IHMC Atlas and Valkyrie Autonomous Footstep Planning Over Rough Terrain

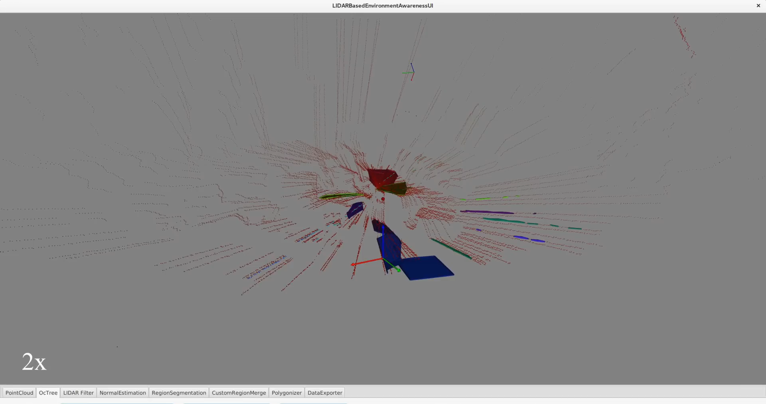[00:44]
By segmenting this point cloud into planar regions, we represent the huge amount of data coming from the perception sensors in a much more compact form.
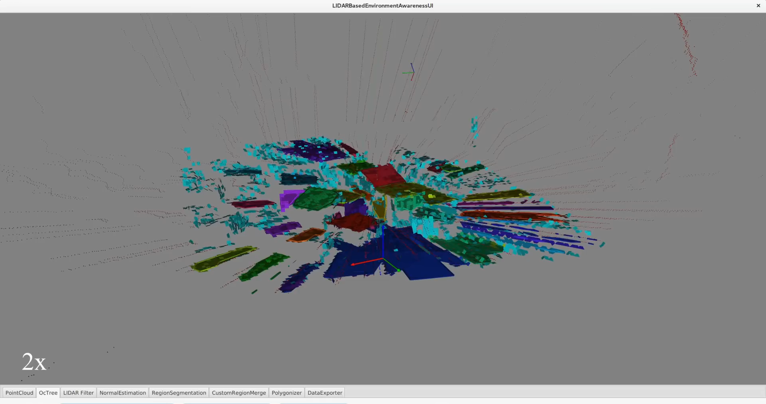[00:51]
We further decompose these planar regions into a collection of convex polygons for each region.